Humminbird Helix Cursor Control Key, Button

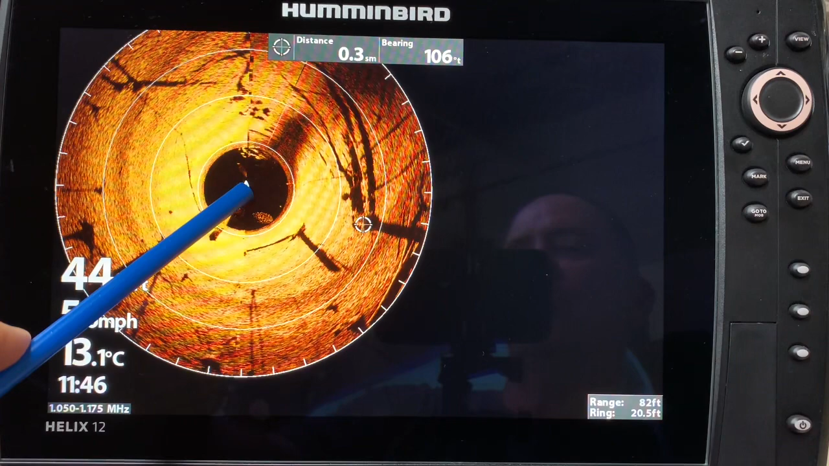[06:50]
On screen: water 13.1°C
here but I can mark a waypoint over here without driving my boat on top of
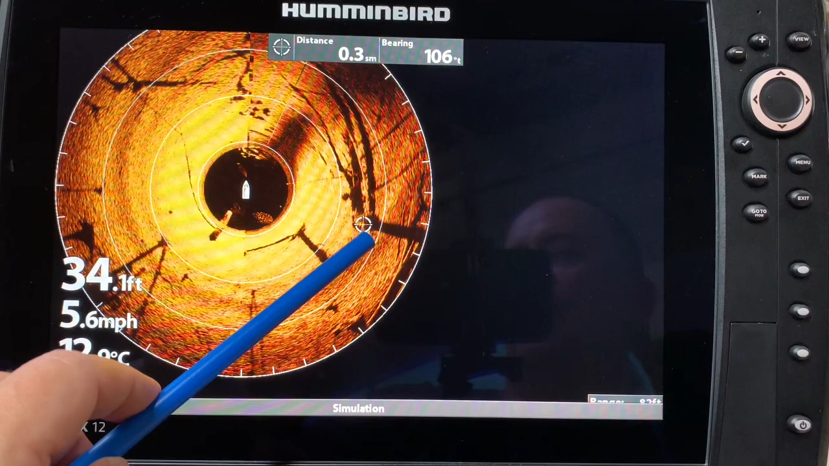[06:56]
On screen: depth 34.1 ft, speed 5.6 mph
it and that is an incredible time saver and a very efficient process in my down imaging video you may have noticed that I used my cursor and I was able to take that cursor and I was able to zoom in so let's take our plus button I'll do more on the plus minus button in another video but let's say I just zoom in now that gives me a zoom box let's
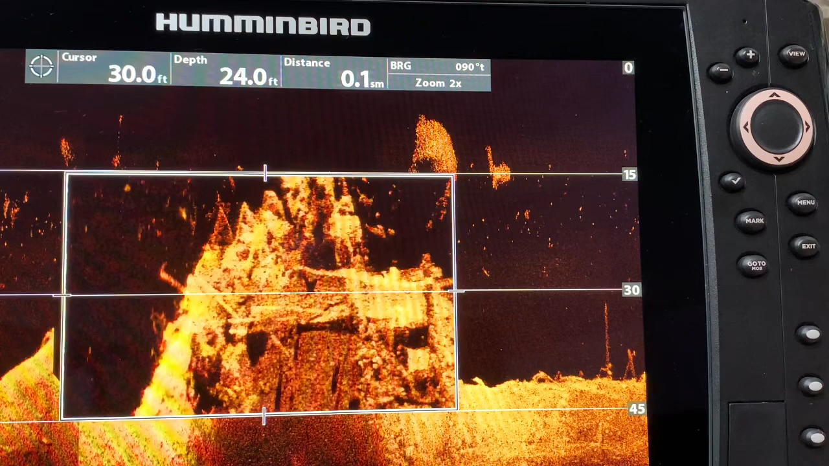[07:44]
around in a zoomed in feature I could hit the plus button again zoom it in more or I can minus it out and as I look at it I'm trying to determine what's in the area so if I hold the arrow button and I can move that box diagonally again
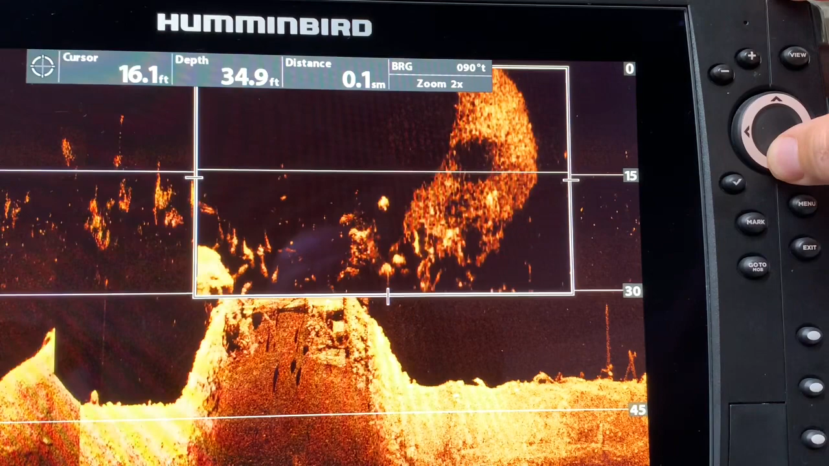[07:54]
and I see over here I want to focus in on this bait ball and so now I can maneuver it to where I want and now I can see the bait ball here a little bit more detail it's got a you know interesting black hole here you know maybe a fish
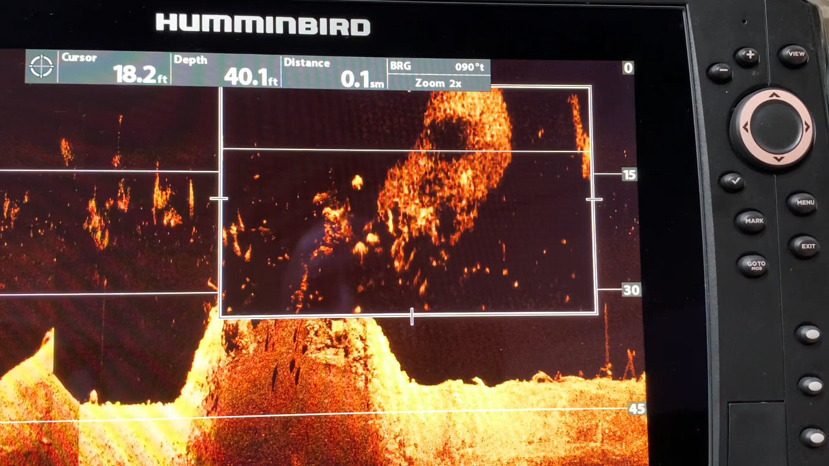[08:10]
has kind of swam through the bait ball there potentially you've got some larger fish here one two three and there's other smaller fish around the bait ball as well and it just gives you a larger view but keep in mind that that ability to maneuver that zoom box is an advanced function that a lot of people may not be aware of and it's a good tip to help you navigate through with that zoom box
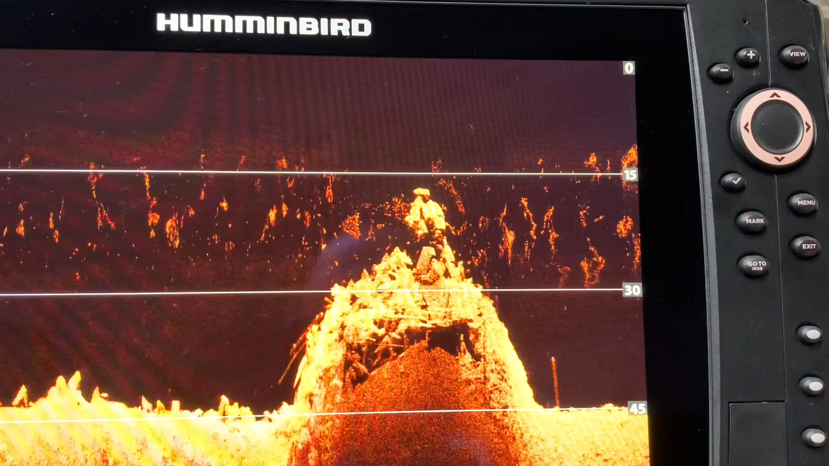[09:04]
efficient as you possibly can then you will want to pay attention to this next little tip and it's one that I use all the time so for example if I'm going on to the trolling motor at the front of the boat I am always going to put my two console units on standby and vice versa if I am at the console
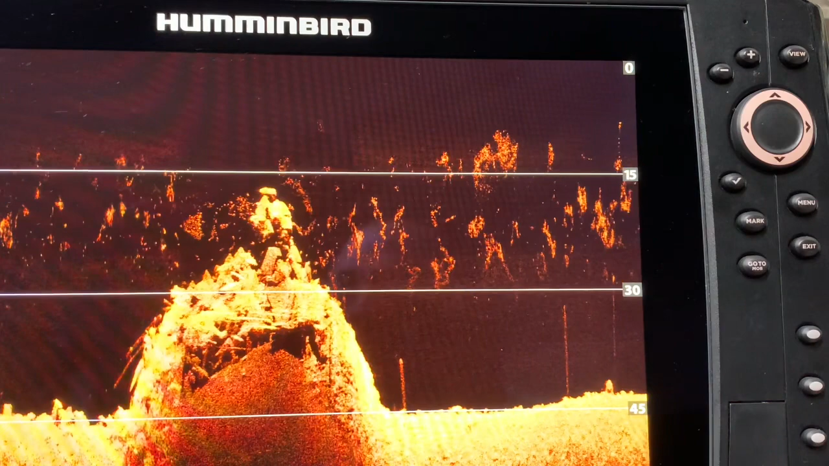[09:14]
I am going to take my front two units and put them on standby and
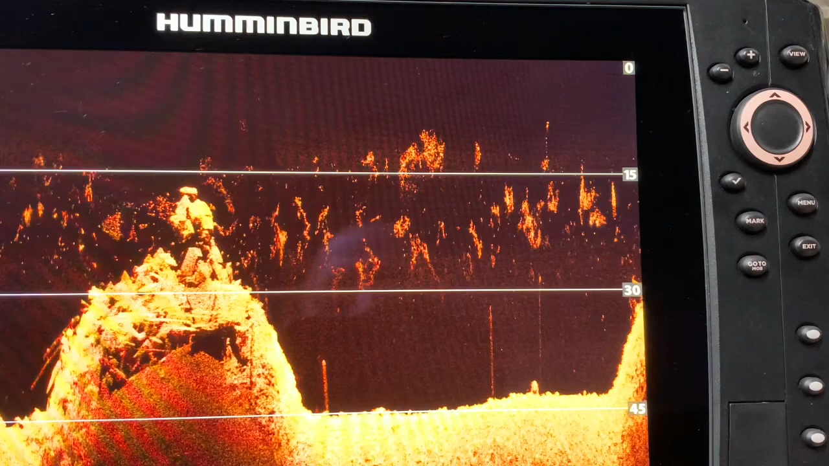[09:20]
I've done a video earlier on the standby feature in this series so I'm just going to review it here with you right now let's say
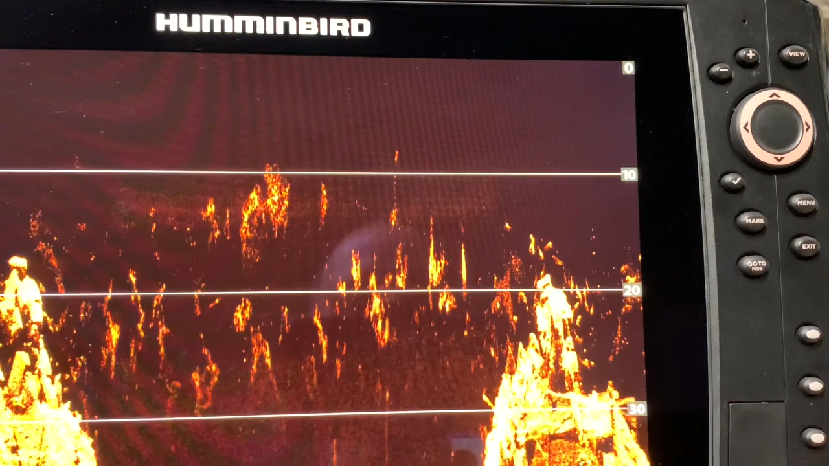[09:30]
that I hit my power button and I now have all of the different options that come up with my power button selection
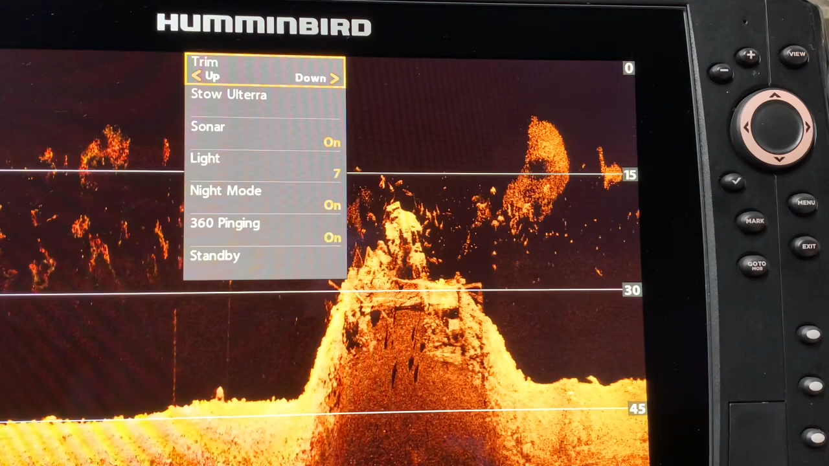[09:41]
I don't want to have to do this on this unit and on my other unit because I had to click through one two three four five six seven to get there so once again another video on the exit button if I hit the exit button I go to the top
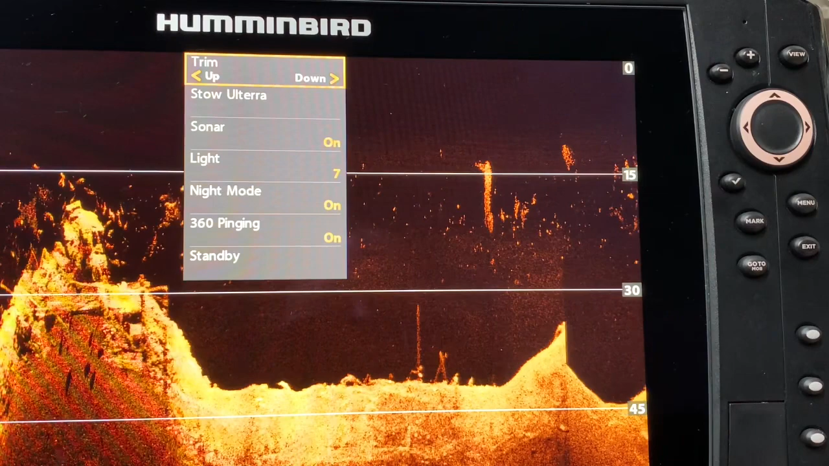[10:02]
but what a lot of you may not know is if I click the top
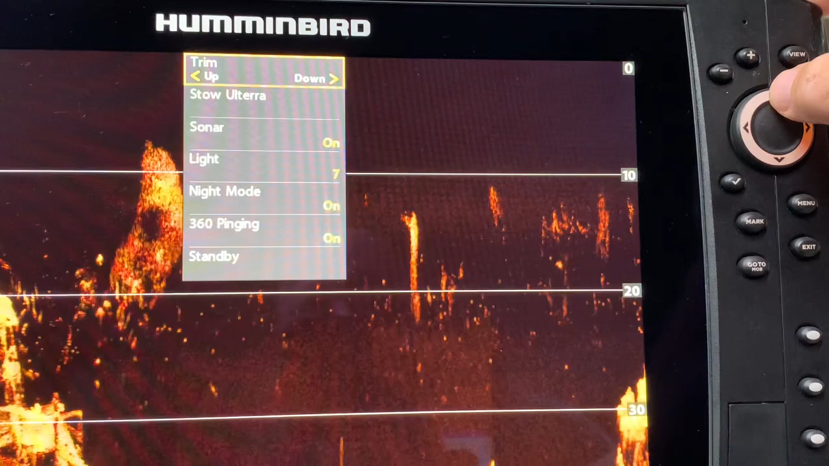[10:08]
arrow button right here I immediately went to standby click standby and I'm in standby feature so that